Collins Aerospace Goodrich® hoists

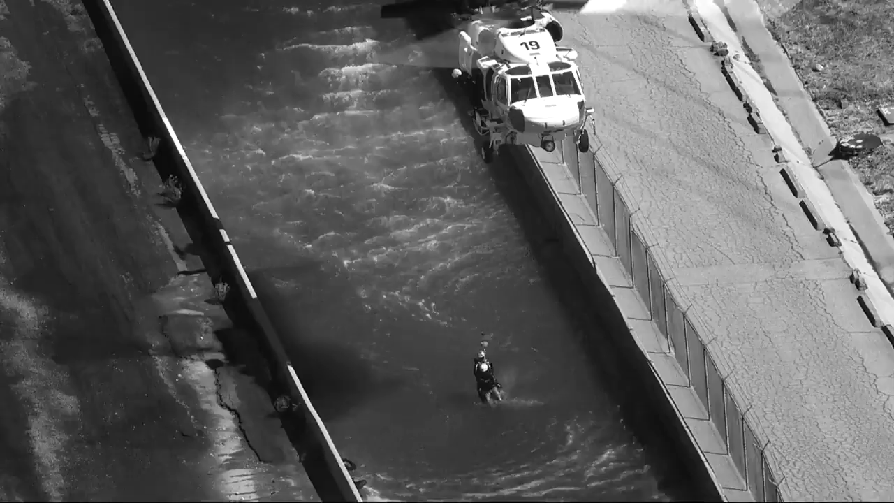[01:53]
whether it's high winds or a swift water rescue a